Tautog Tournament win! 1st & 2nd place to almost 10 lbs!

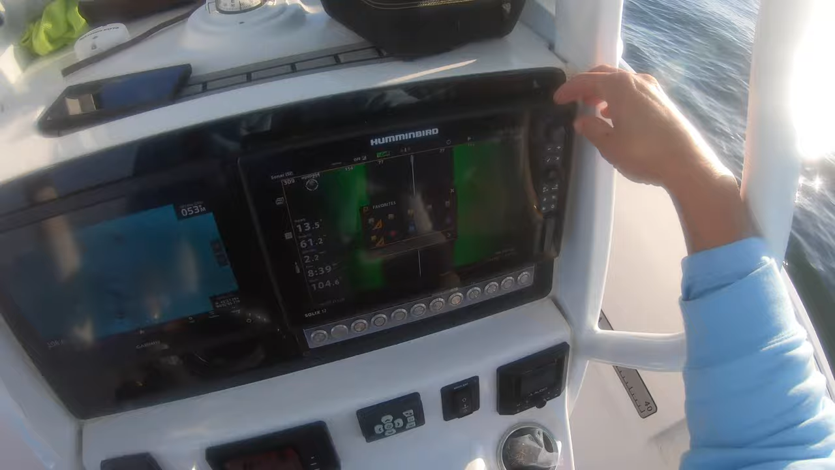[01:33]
Two are very large. The 12s. Just go straight to the 12s. Mike, look at this. You want to see them, Mike? No. I can't.
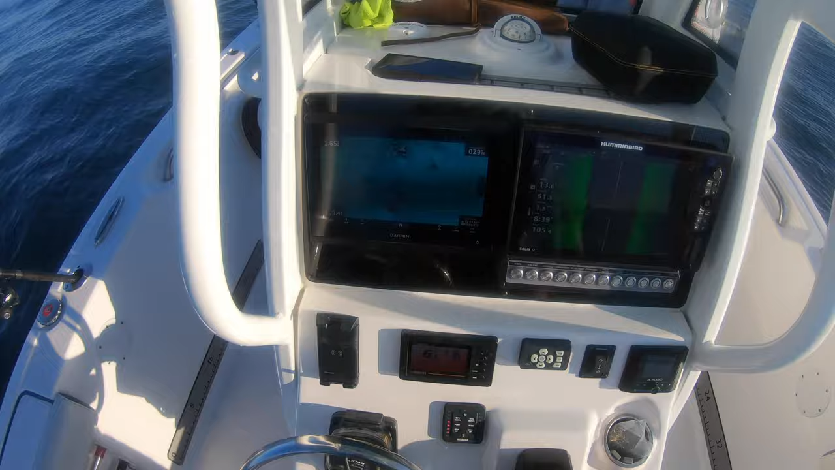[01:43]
I know. I just want to feel it. Get all 12s out. Mike felt them both, man. He pulled them in.
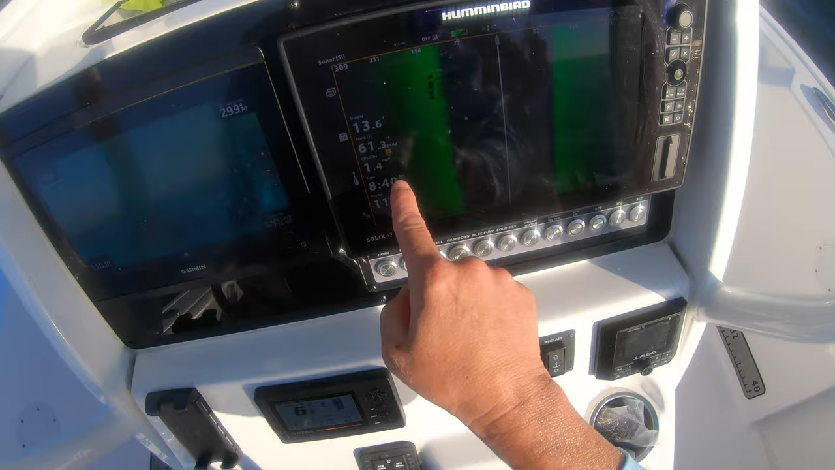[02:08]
Look at them. See them? There's four right there. So I got to turn this on.